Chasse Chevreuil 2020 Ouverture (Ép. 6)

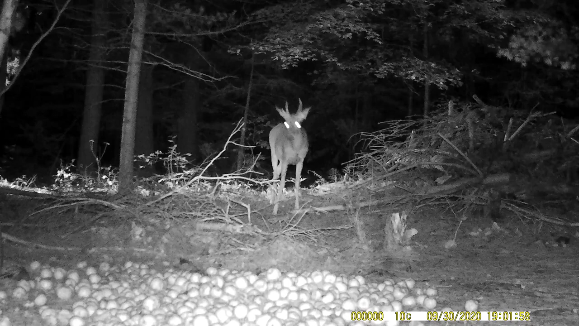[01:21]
Donc 3 plus 1 qui est venu, puis il est venu le 30 septembre à 7h. Donc, juste avant, dans le bon temps, finalement.
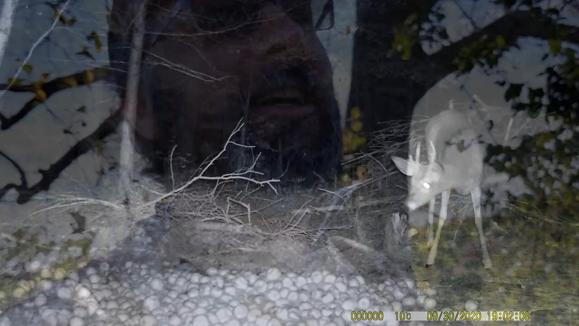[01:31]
Puis, il est venu le premier à 6h40 le soir. C'est ça, encore dans le bon temps. Juste avant que ça finisse. Hier, ça finissait à 6h55. Donc, je l'attendais, évidemment. Il n'est pas venu le 2 parce que j'ai pas de vidéo.
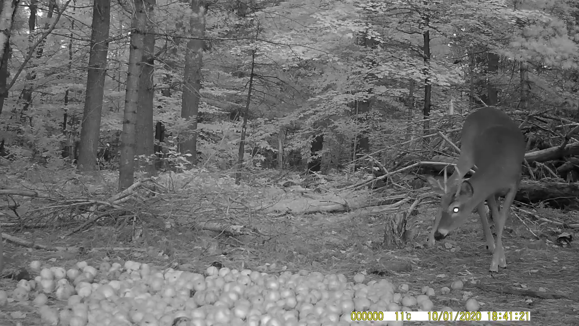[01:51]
Il n'est pas venu hier, c'était le 3. Aujourd'hui, on est le 4. J'espère qu'il va venir.